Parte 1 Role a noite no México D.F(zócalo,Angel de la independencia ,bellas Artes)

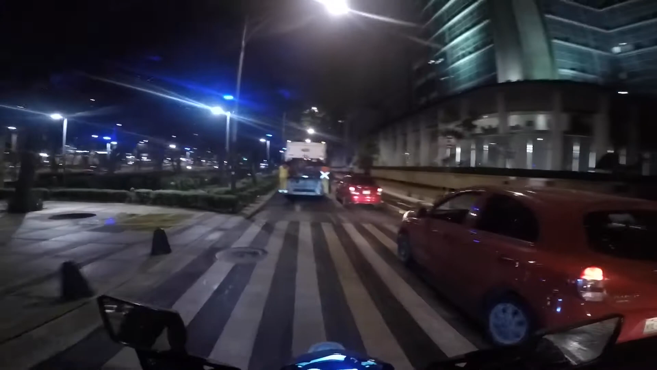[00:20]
Em sinceridade, aqui fica bem bonita a noite, com muitas luzes, a galera caminhando e tal.
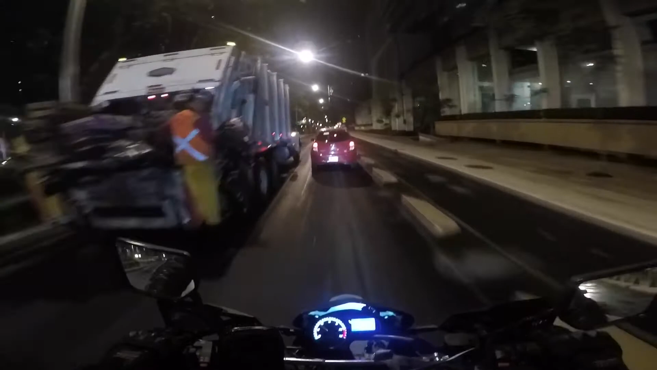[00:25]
Hoje é domingo, vai ter muito trânsito,
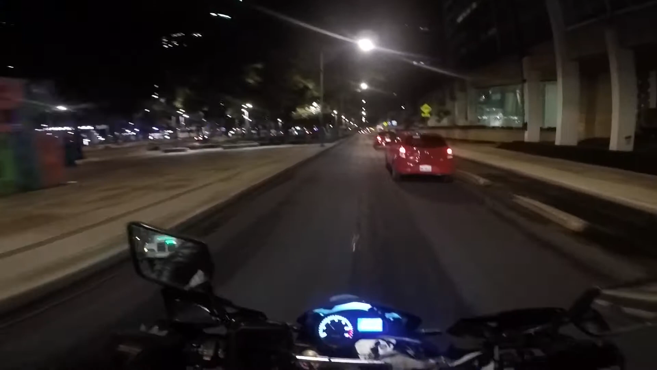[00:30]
nem muita gente, então por isso até mesmo que eu resolvi passar aqui para poder mostrar para vocês, tá? Essa aqui é uma via lateral aqui da principal,
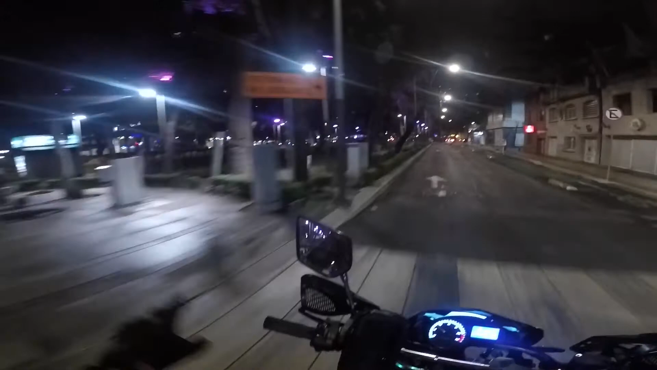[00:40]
ali tá a principal, vou pegar a principal e chama Passeio de la Reforma, é a principal aqui do centro do México.
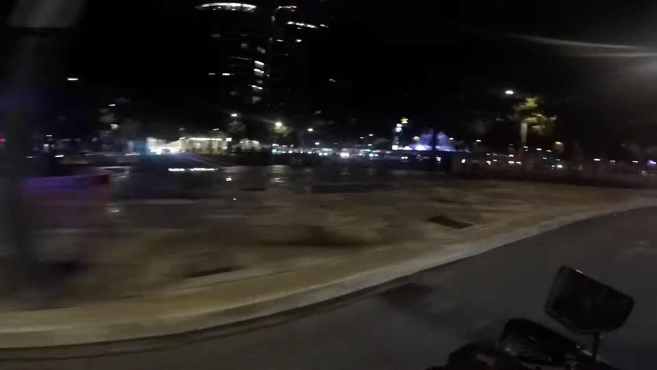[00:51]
Vou mostrar para você, olha lá, que bonito, um chafariz ali.
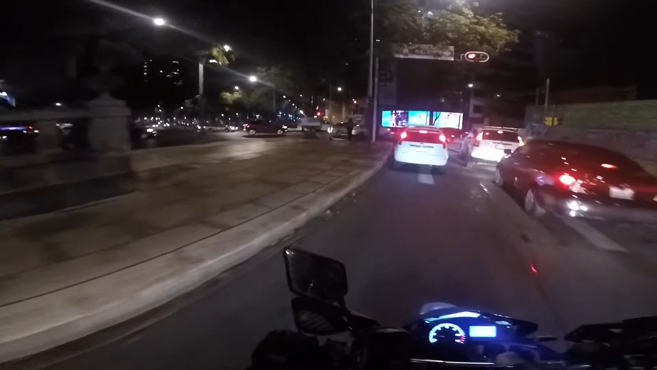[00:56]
Vou mostrar para vocês aqui as esculturas, os pontos turísticos aqui do México.
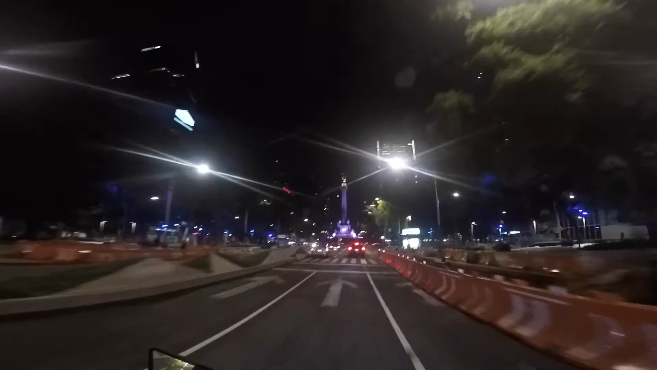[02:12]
Bonito demais, não é? Aí tem um anjo ali gigantesco ali. A galera fica lá em cima, ó. Um monte de gente lá tirando foto, fazendo vídeo.
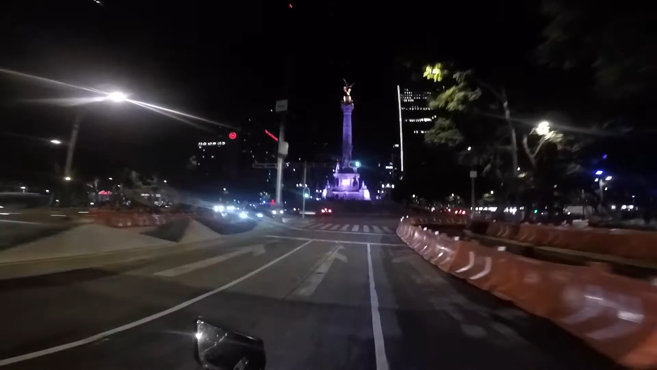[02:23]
Olha o challenge. Cara de RP, olha que bacana. Ele está dando pra vocês verem, deixa eu fazer uma parada aqui pra vocês verem.
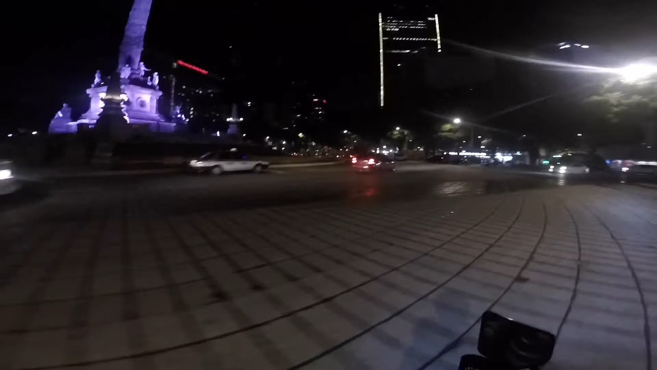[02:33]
Olha que chique. Bonito, né? Legal demais. Isso aí, vamos lá. Tem mais lugar bacana aqui, vou mostrar pra vocês. O pessoal para aqui com os carros à noite, ó. Fica todo mundo aqui trocando ideia, viajando, olha o tanto de gente que tem, ó.
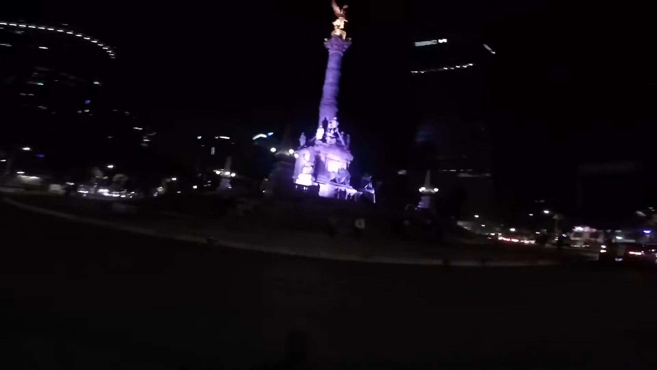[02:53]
Bacana, né?
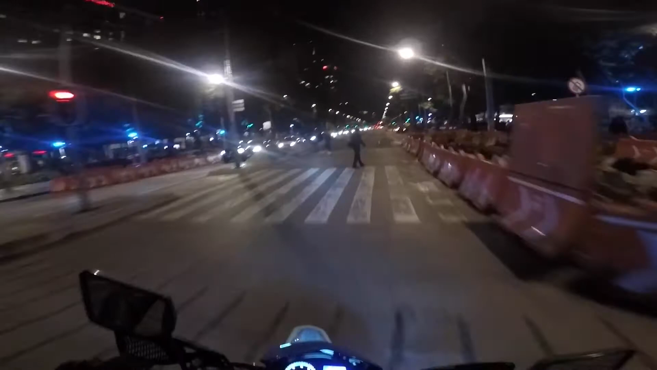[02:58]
Avenida principal do México, centro histórico, né? O pessoal da caminhada tá tendo reforma aqui. Vai ter uma linha de ônibus aqui, tipo MOB, aqui chama Metrobus.
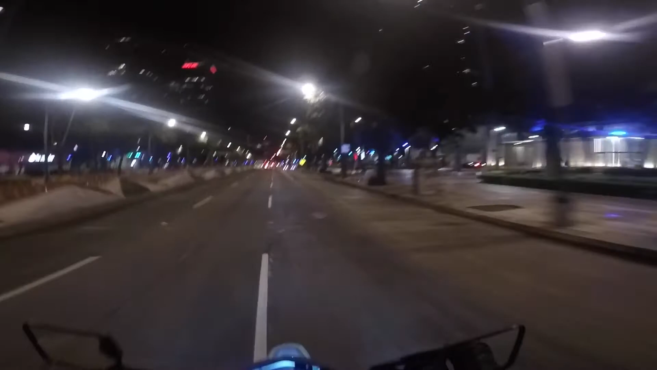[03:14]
Essas linhas direto pra avenida, porque muita gente que passa dessa avenida aqui, né? Então o trânsito é intenso. E estão reformando aqui pra fazer esse ônibus.
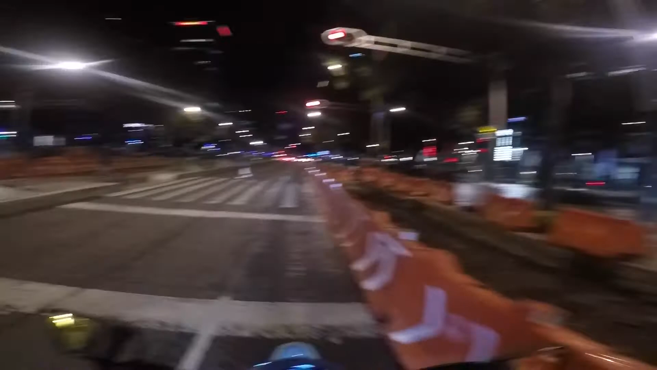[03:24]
Então vocês viram ali, é o Ángel del Ángel de la Independencia. Assim se habla.
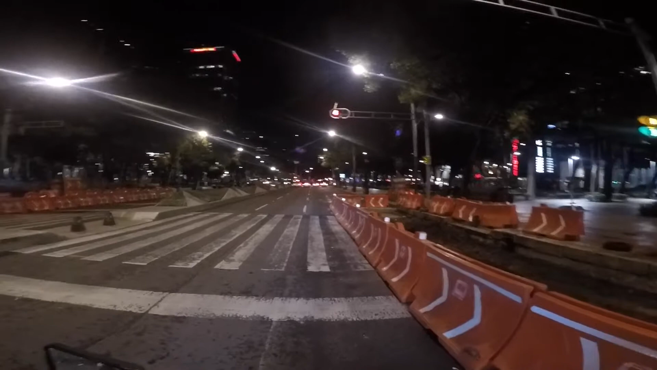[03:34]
Então eu vou seguir essa avenida aqui, que é muito bonita essa avenida à noite. E vocês vão estar vendo aí que legal. Lá mais pra frente tem uns outros pontos turísticos, centros históricos aqui do México. Vou fazer um vídeo até lá. Minha bateria da câmera está acabando. Não sei se eu vou conseguir, mas eu vou tentar, creio que sim.
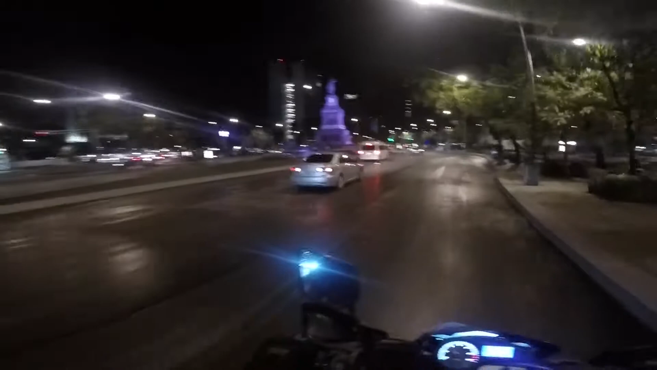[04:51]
ponto turístico do México. Essa avenida toda do... Vários pontos, vários esculturas, várias coisas bacanas aqui.
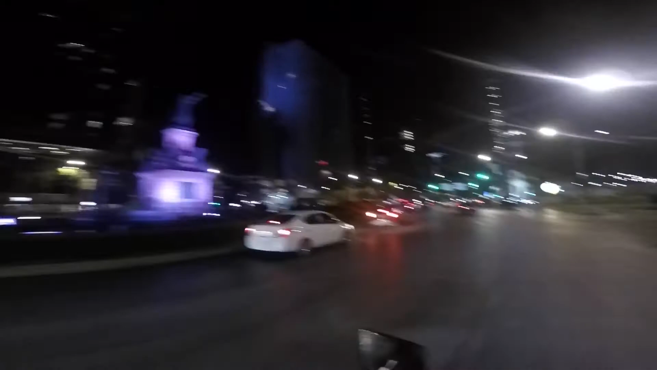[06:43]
Os prédios aqui, tá vendo, não são tão altos não. Tem um hotel ali, é tipo Hotel Imperial.
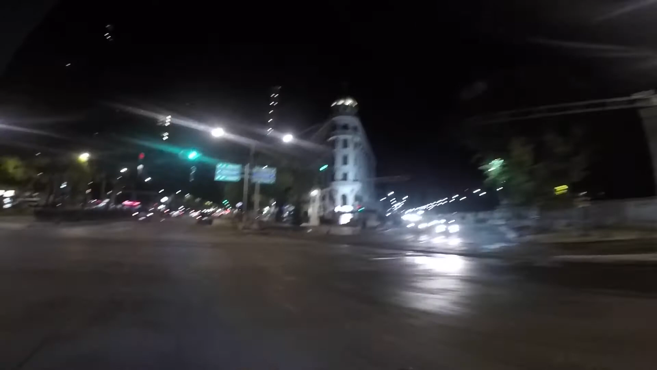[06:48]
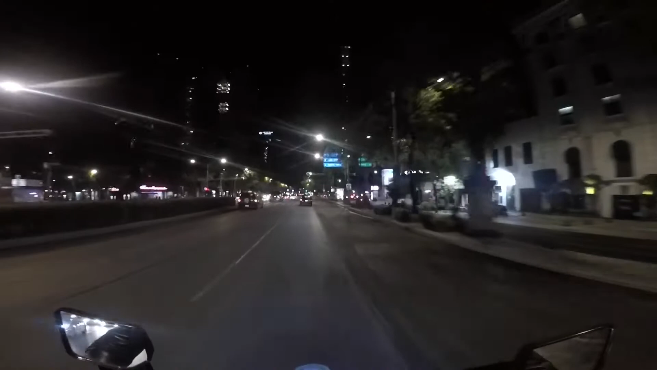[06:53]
Aqui é bem bonito, viu? Um dia, se vocês vierem no México, vem aqui na Passeio da Reforma, no centro, é a referência aqui, né? Claro que tem várias outras coisas aqui, né? Só a avenida principal, né? Mas aqui é bem bonito, eu gosto de passar aqui.
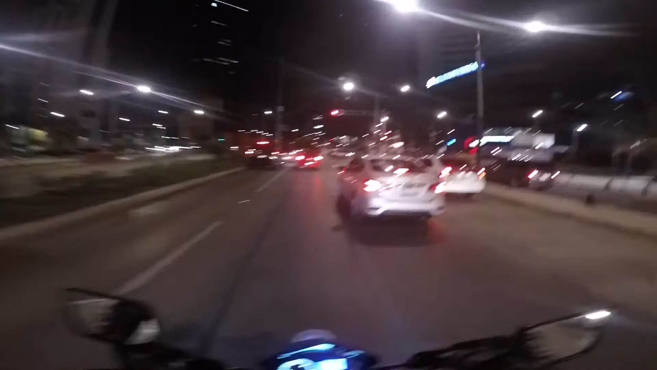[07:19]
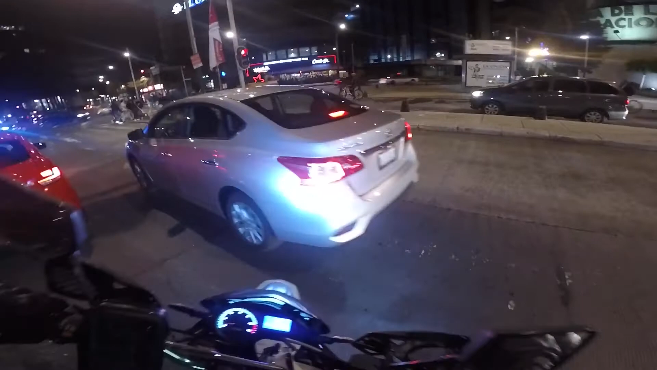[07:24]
Aí, ali tem uma obrazinha de arte ali bacana ali, ó. Só que não tá dando pra ver agora não.
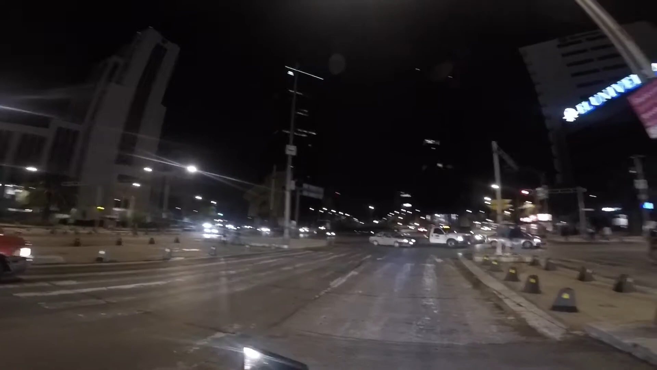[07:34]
Essa praça aqui esse lugar aqui durante o dia é bem bonito. Olha os prédios aí. Igreja Universal, que tem no mundo inteiro, né? Bando de ladrão, safado. Mas isso é outro assunto. Bem tranquilo, viu, galera? Aqui você pode passear aqui com o celular na mão, tranquilo. A mim nunca, comigo nunca aconteceu nada. Tranquilo, aqui ninguém mexe com você.
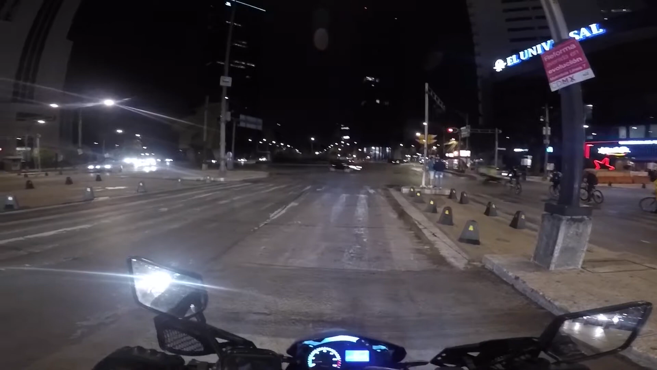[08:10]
Diferente do Brasil, que você tem que andar com o celular no bolso. Dá medo. Bem tranquilo. Aí, ó, vamos entrar aqui nessa parte aqui, ó. Tem a parte bonita. Vou mostrar pra vocês. É a praça do México que eu mais gosto de vir. Sinalzinho, ajuda aí, né? Aí, ó, o pessoal vem aqui à noite. Ali tem uma taqueria lá.